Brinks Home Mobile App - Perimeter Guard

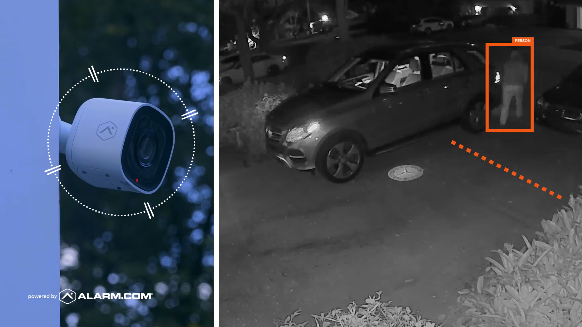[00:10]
To enable PerimeterGuard, you must have a video analytics person detection rule.